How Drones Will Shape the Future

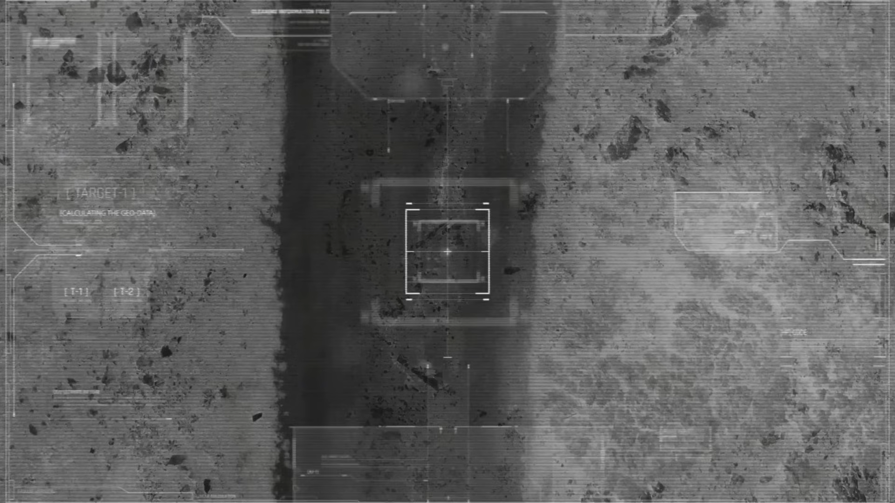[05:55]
In search and rescue operations, drones can cover large areas quickly,
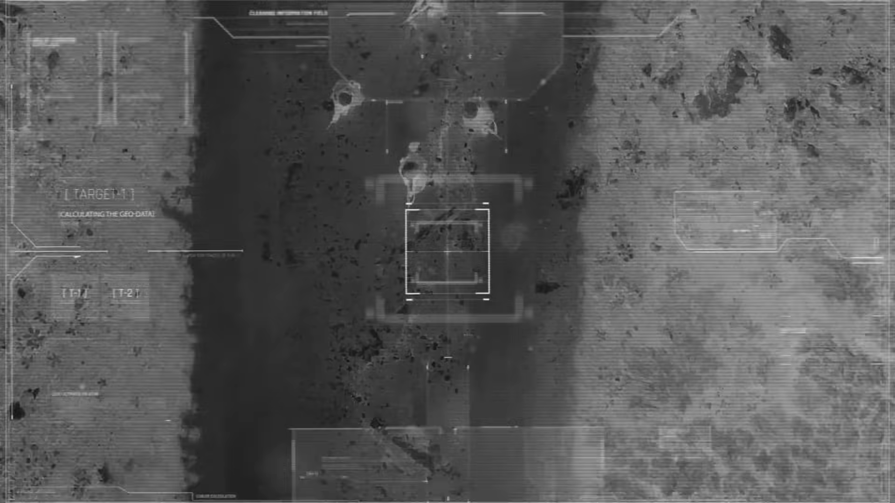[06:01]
using high-resolution cameras and thermal imaging to locate missing persons.
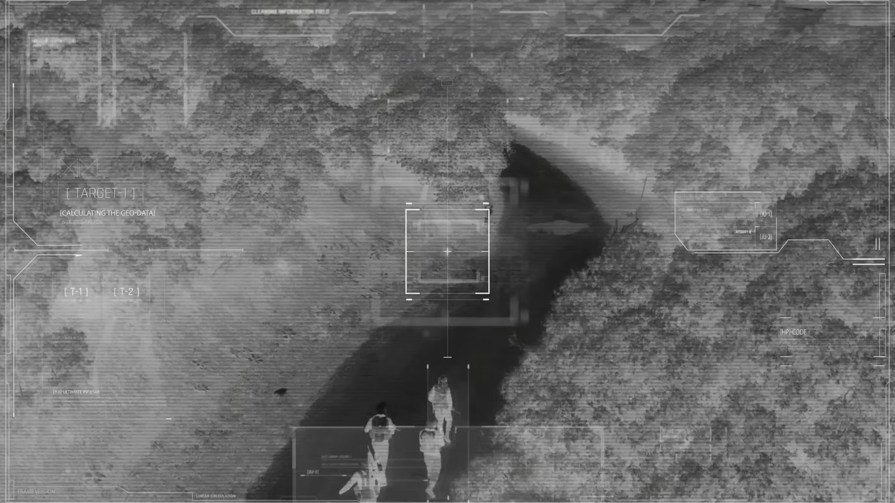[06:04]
They can operate in challenging weather conditions at night or in dense forests,